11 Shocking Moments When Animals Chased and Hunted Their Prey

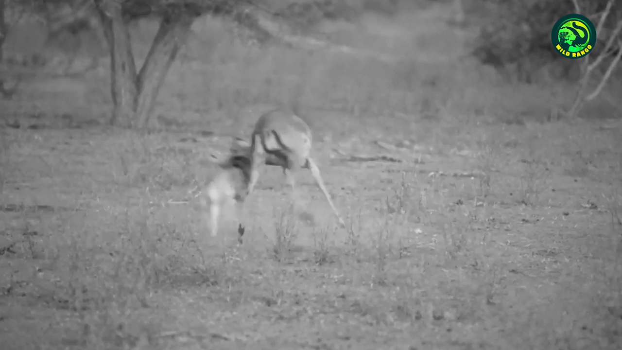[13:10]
Jackals feed on birds, reptiles, insects, and other creatures.
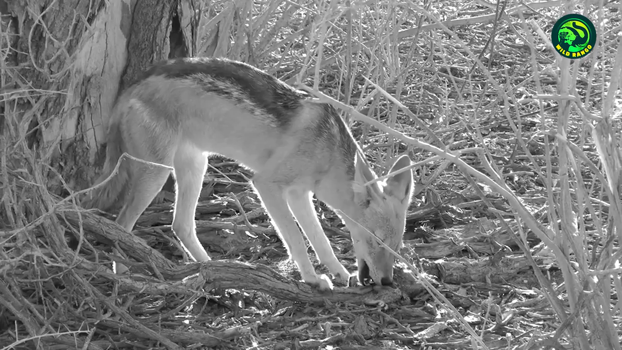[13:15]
In this shocking clip, a pair of jackals are rushing towards a small gazelle.